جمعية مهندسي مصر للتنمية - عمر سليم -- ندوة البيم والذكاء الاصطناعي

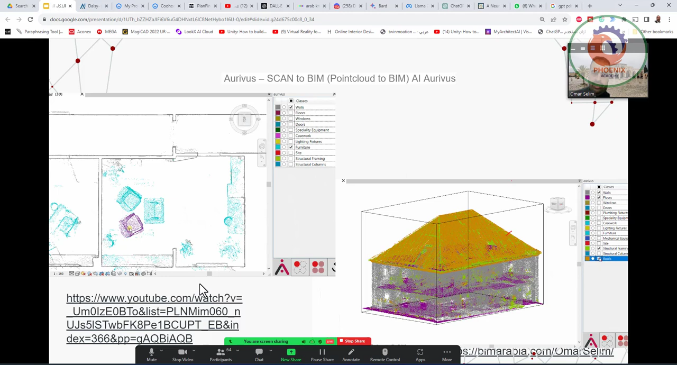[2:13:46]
ده ليزر سكان، ده الخاص بالليزر سكان يعني
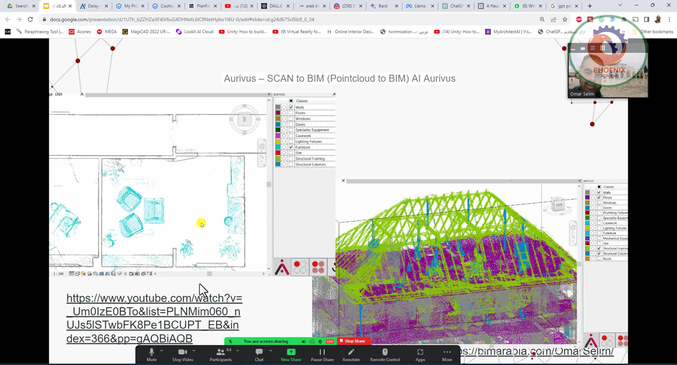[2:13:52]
اوتوماتيك، هو بيبدأ ان هو يفهم ان ده ايه، ده باب، ده كرسي، ده كذا، من غير ما انت تقول له يفهم ويتعامل معاه.